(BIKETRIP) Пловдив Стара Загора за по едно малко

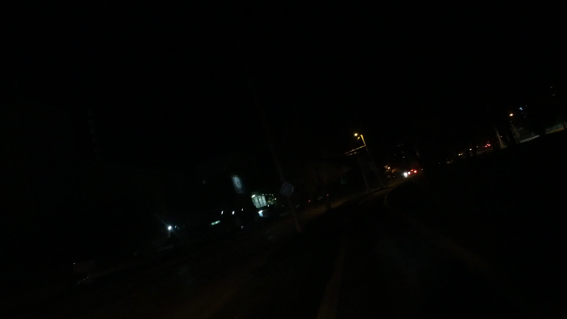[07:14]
мен. Очевидно съм в крайен квартал. Тук града изглежда много приятно. Светен, уреден, волейбол, баскетбол.